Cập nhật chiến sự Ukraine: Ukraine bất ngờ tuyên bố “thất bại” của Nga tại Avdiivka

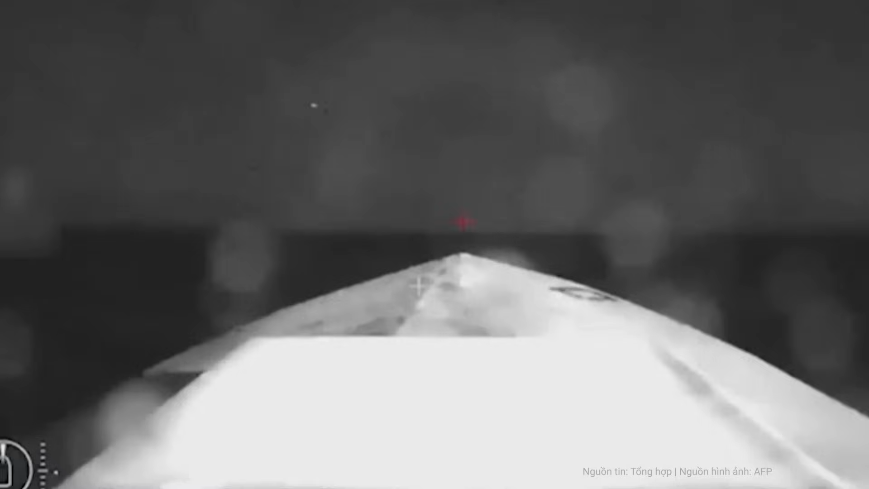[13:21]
những người điều khiển máy bay không người lái của Ukraine đã tiến hành 6 cầu tấn công trực tiếp vào thân con tàu đang ở Biển Đen.